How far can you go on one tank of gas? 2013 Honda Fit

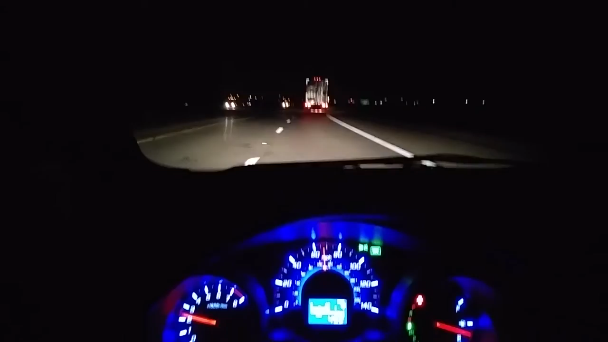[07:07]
Stay tuned and see if I get 500 miles out of this tank. It is 400 miles.